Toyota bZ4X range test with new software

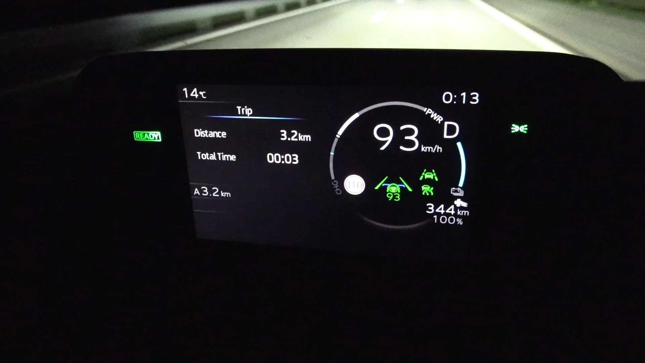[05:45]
and time, but then consumption is shown here,
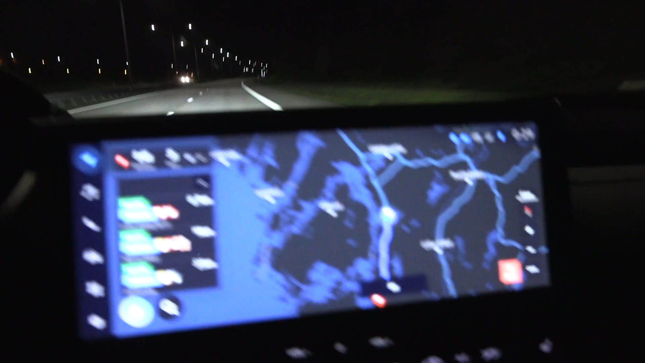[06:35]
So that is, uh, at specular, uh, 25 kilometers from here. So, uh, almost no.
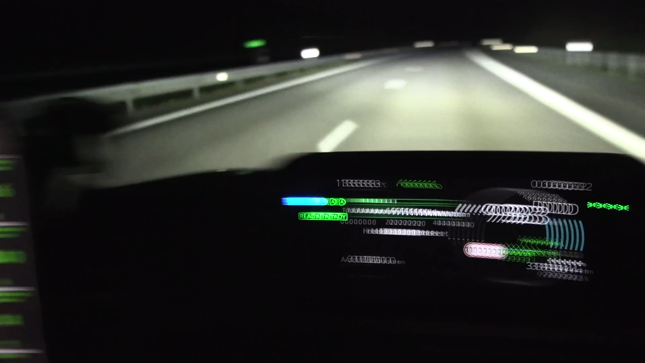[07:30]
I don't feel anything. Okay. You're going to see here more accurately the power here. You see that it doesn't do any word fluctuations.
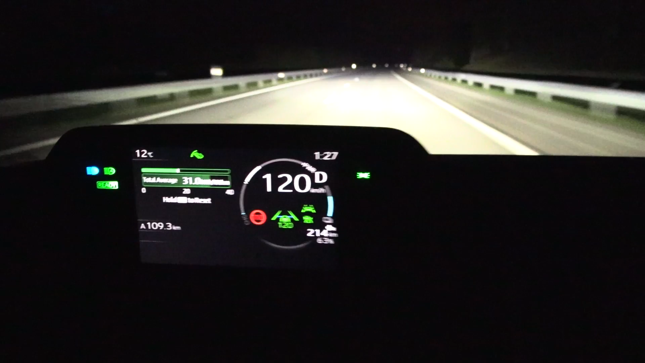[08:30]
So, uh, yeah, just cruise 120 on the speed on now, which is around 116 GPS speed. So, uh, we have a 63% battery left.
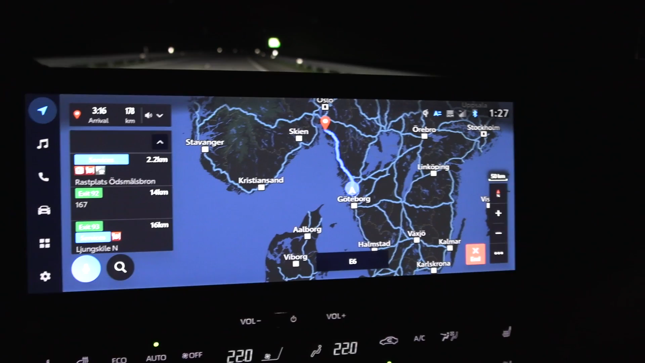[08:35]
Uh, I will most likely not be able to reach Ionity but we'll just stop anywhere in Norway. There's plenty of high power chargers there.
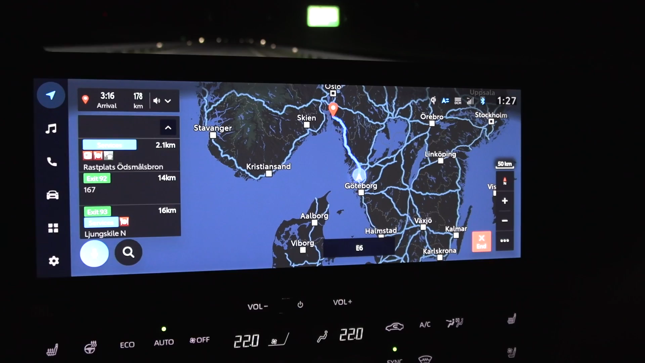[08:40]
So, um, yeah, I could go slower, but then the test will take longer. So, uh, yeah, this is good enough cruising speed.
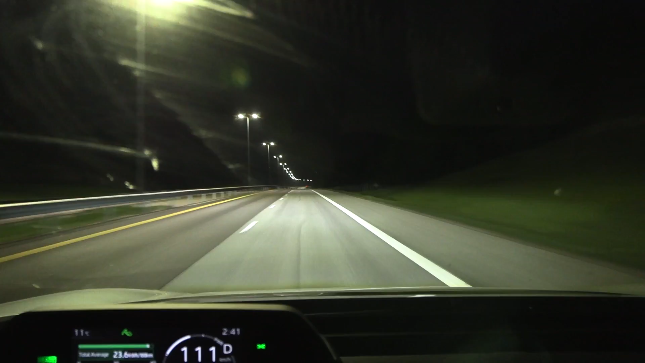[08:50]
We are back in Norway now and we have 5% battery left. So we've been driving for a while.
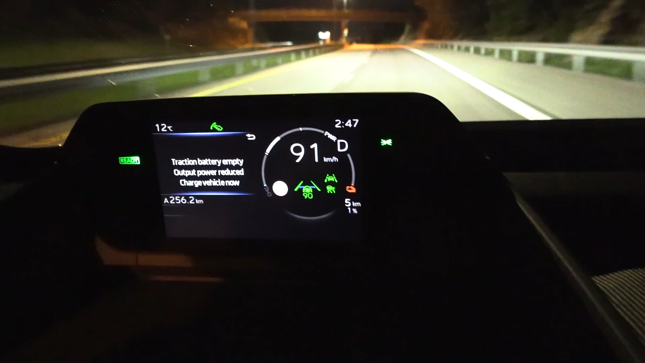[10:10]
I have to slow down here. 5 kilometers, 1% left and we are 5.5 kilometers away.
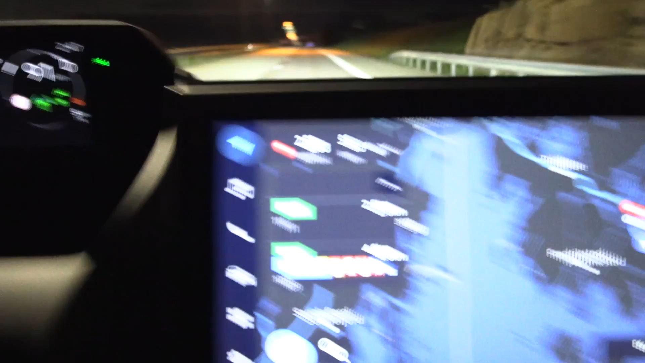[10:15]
Holy crap.
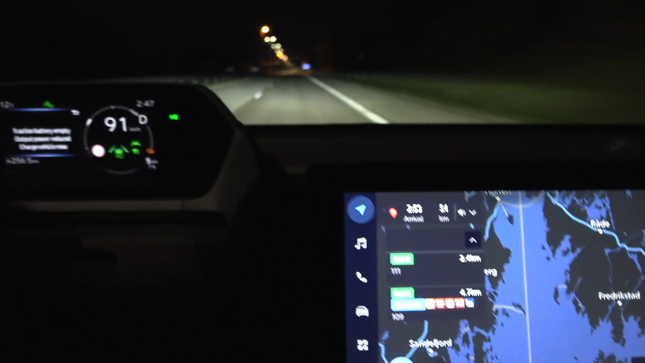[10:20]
The percent goes so fast towards the end now. Uh, okay.
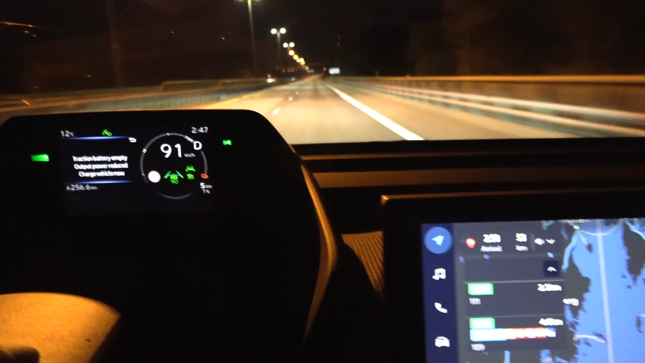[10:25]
Uh, if I can just roll, roll up to the charger with zero percent, then we are happy, right?
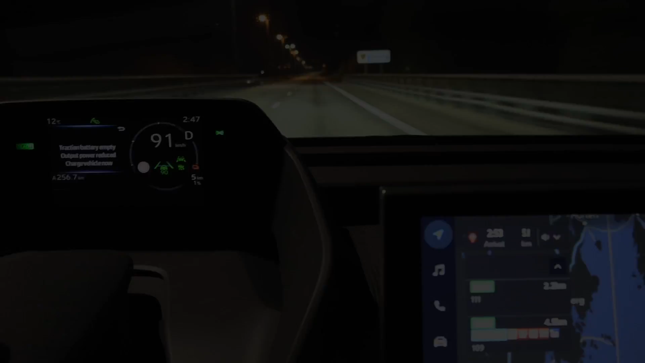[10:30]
Oh shit. I, I took the wrong turn. Wait, we're supposed to be over there.
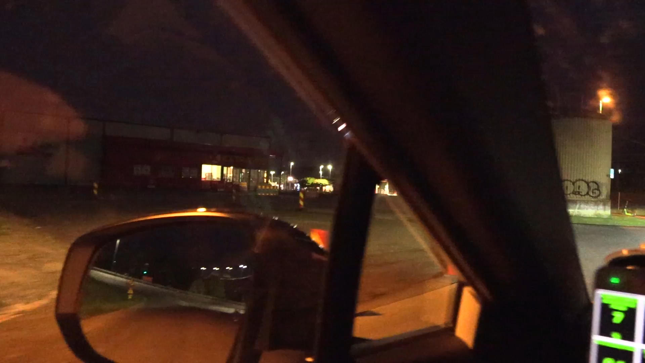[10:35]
What the, uh, uh, wait, wait, wait, wait. How do I get there?
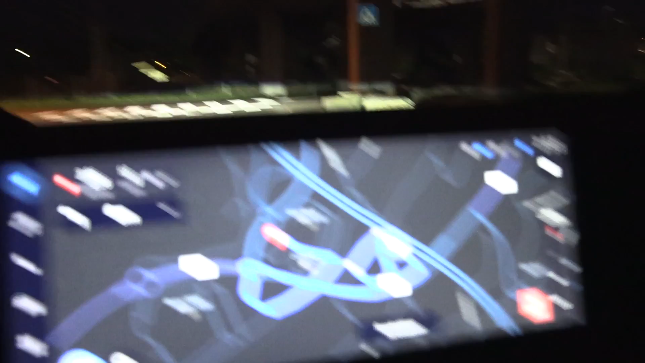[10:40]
Uh, we, we have no range left. Shit, man. Can I get over here? Seems to be a dead end. What? Whoa, wait, wait, wait, wait.
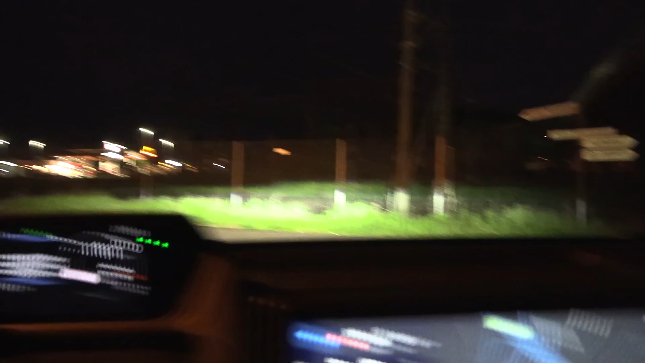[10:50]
Uh, I'm lost. I'm lost. Wait. Oh, shit.